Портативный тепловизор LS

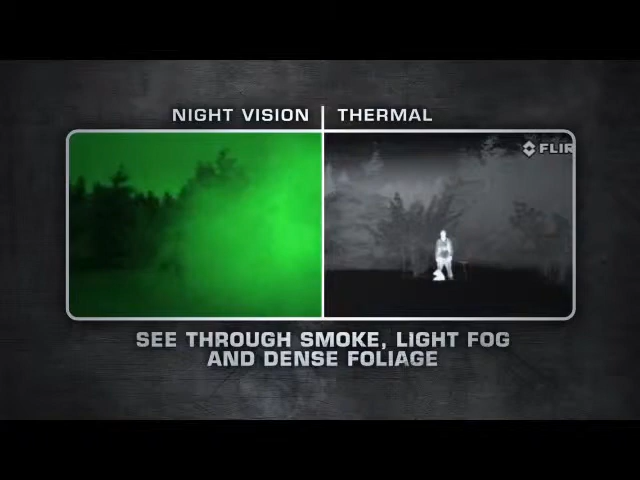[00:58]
LS Series are equipped with uncooled, maintenance-free,
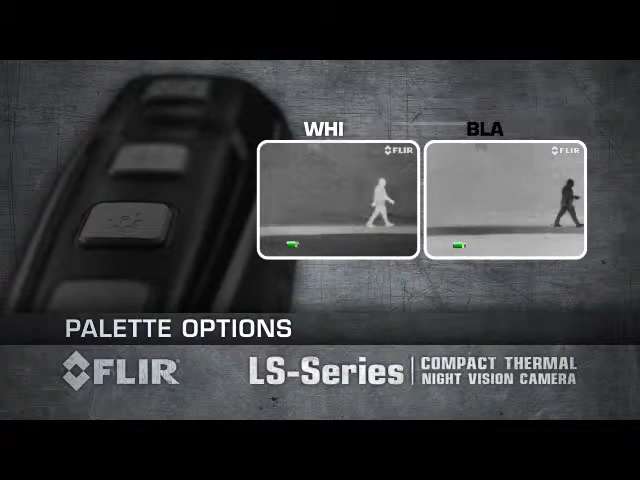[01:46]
This makes it easy to spot suspects in the thermal image.
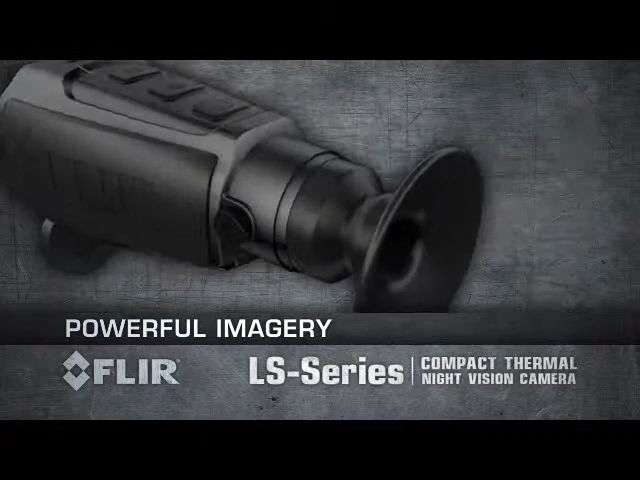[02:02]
LS 32 produces thermal images of 320 by 240 pixels and is equipped with a 19-millimeter lens. LS 64 produces thermal images of 640 by 480 pixels and is equipped with a 35-millimeter lens.
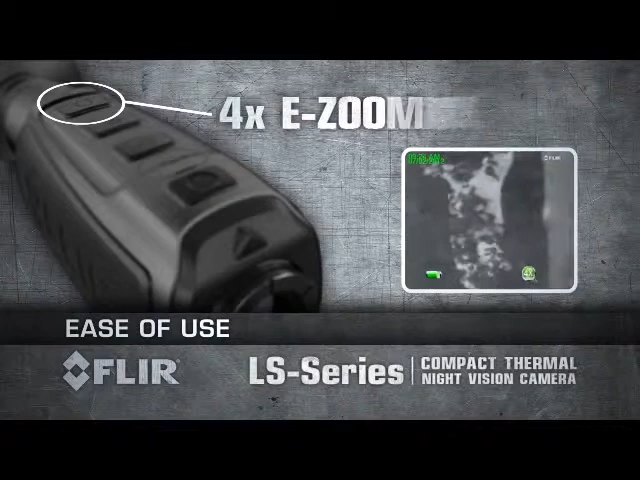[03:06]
Recharge the internal battery using a standard USB cable.